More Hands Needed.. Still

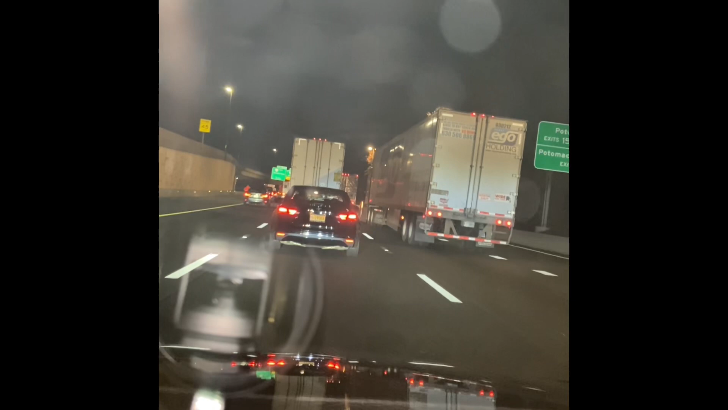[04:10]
it's like 10.30 at night and all this traffic come on yeah it's 10.30 this is ridiculous